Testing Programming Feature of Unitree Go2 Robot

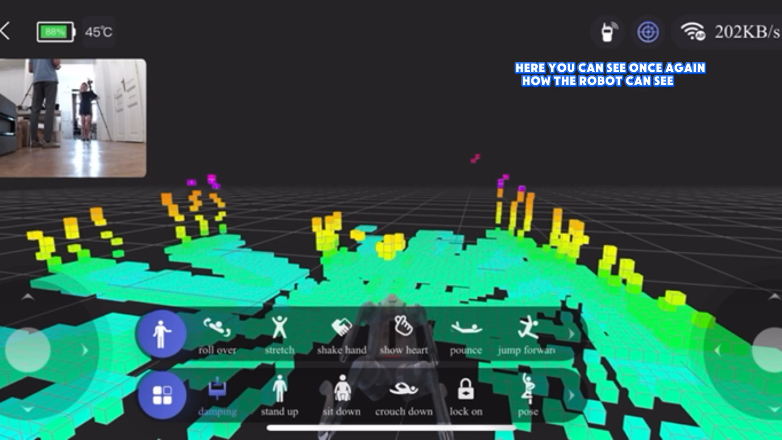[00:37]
The program uses the lighter sensor, which is in front,
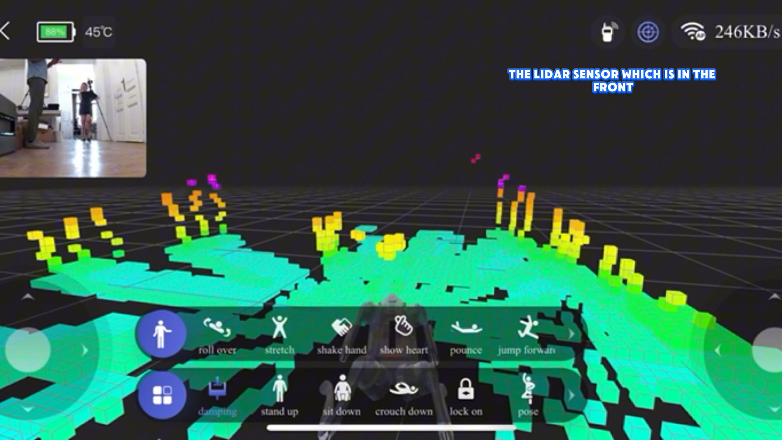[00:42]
to map all the obstacles. And you can see between the light mode and the hammer mode in order to see what's going to be.